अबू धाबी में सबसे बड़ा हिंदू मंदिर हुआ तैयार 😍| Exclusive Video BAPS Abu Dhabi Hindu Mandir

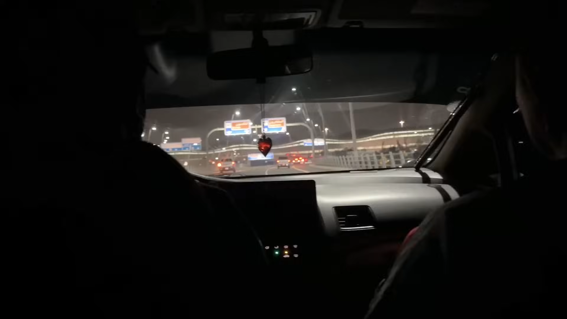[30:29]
बहुत ही सुंदर लग रहा है एयरपोर्ट, बड़ा है अभी दुबई, मैं सोचा दुबई है बहुत ही बड़ा है ना, काफी ज्यादा।